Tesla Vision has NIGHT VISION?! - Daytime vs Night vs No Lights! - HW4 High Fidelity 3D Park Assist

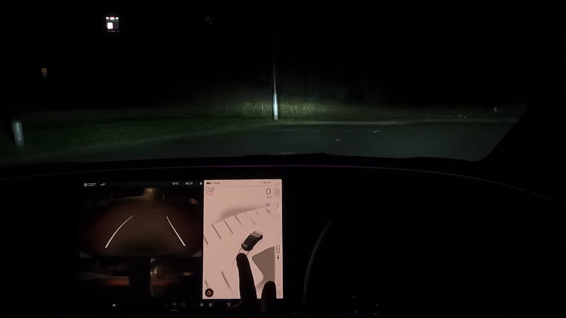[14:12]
It actually says that there are parking spaces all the way along here. However directly to my left now as you'll see when I turn around there is not a parking space there and it's actually it's curbed. So let's see if as I point the car to this curb straight ahead of me.
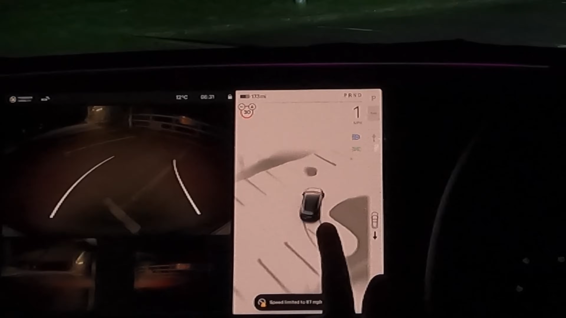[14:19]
There you go.
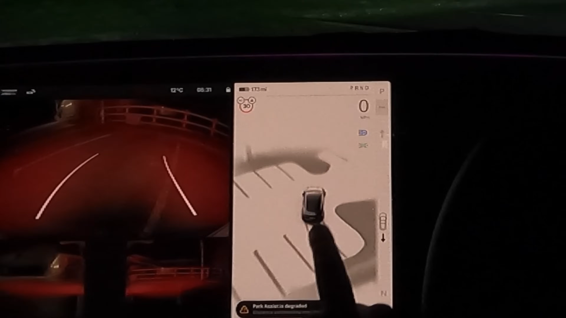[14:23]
It's now started forming the curb which is obviously good but also it's pretty worrying that it didn't see that the first time when we reverse past it and if you were solely relying on this which of course it says you shouldn't.
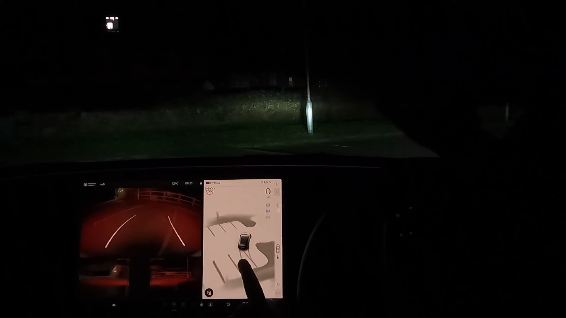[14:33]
If you were solely relying on this you might have parked thinking that's a space but actually it's a raised curb just like that. So again if we put it into forward
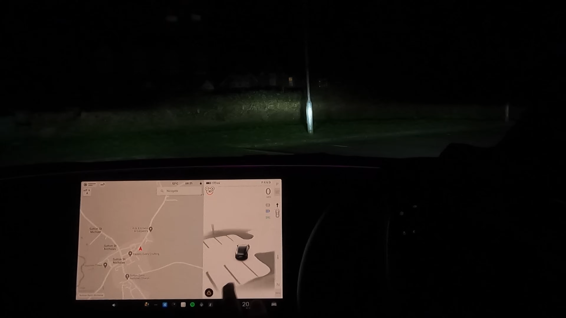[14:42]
facing you can see here the car starts picking up the lines and it picks it up better because we are aiming the cameras at it but there we go we've gone straight past it. There it's starting to pick it up from the back and the side cameras. And yeah as you go past things and there's no lights on them they kind of just disappear. So let's see how well it does with these disabled spaces. Again the disabled spaces here seem to be really rubbed out.
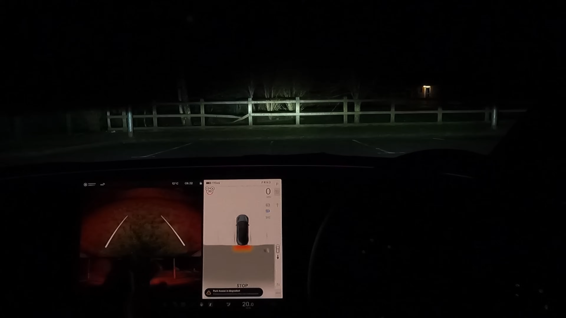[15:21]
Yeah it's struggling finding any of these lines. The lines are worn out but obviously we can still see the lines and the car can. That worked nicely though. It told us exactly where the curb was which is good. And here on the left are the disabled spaces which are really really marked out badly.
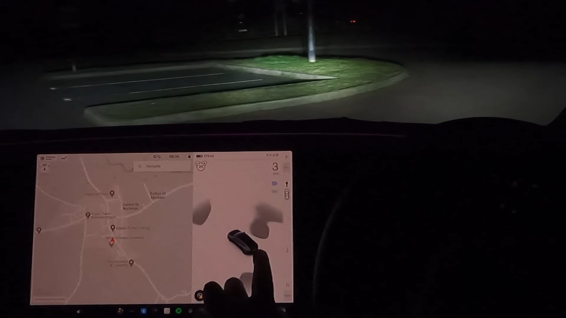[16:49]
So in the areas where there is no light mainly to the right and to the left at the front of the cars it kind of struggles to pick up what is there what should be there.
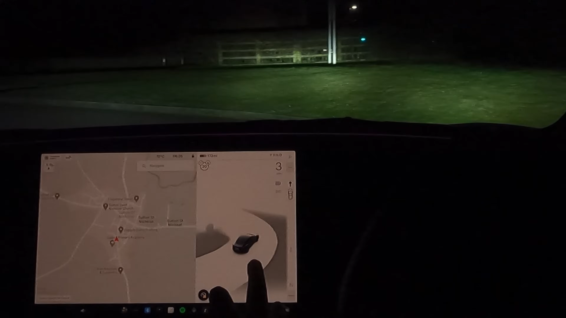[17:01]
Oh and now we've gone a little bit too fast which has all brought it back out of um high fidelity mode. So here for example it looks like this just ends here on the left and then there's a random lamppost. But this does carry on all the way around.
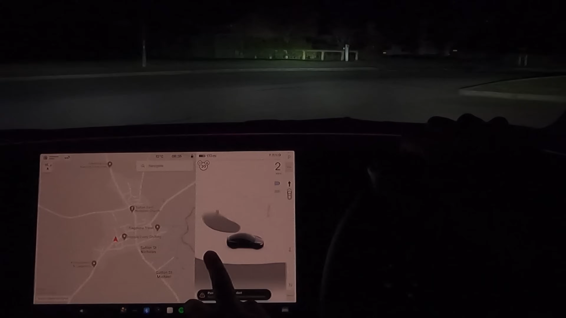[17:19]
But according to the car it'd be safe for me to turn left now and go into it.
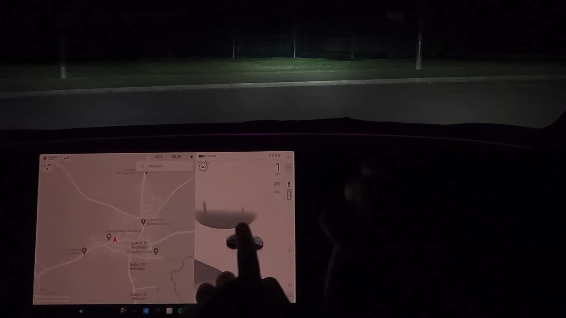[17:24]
There you go. Now it's started to build it out and now it's put the lamppost in as well. So a little bit hit and miss at night um as kind of expected to be totally honest in car parks and stuff.
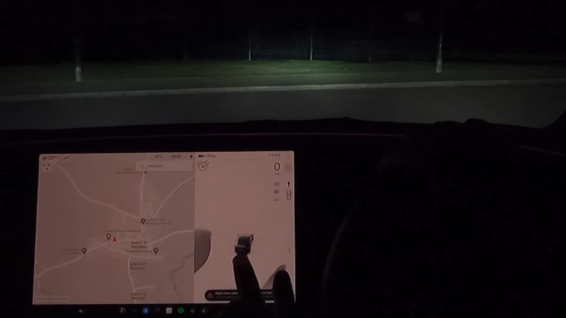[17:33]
Especially when the lines aren't fully drawn um or kept you know nice and bright.